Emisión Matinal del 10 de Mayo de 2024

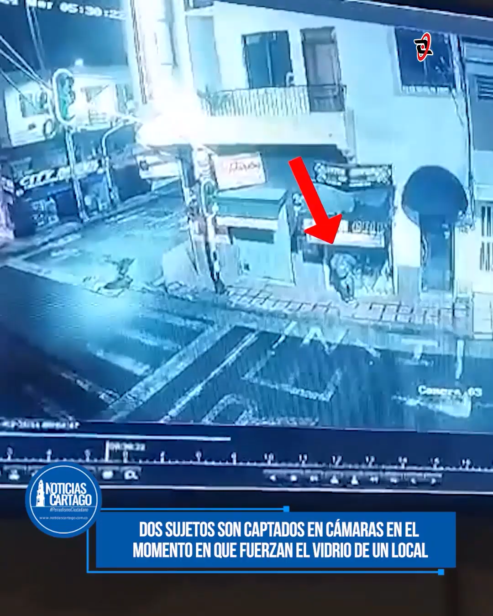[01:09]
seguridad del sector de la calle 11 con Carrera VIII, en donde días atrás estos dos sujetos quedan grabados haciendo de las suyas.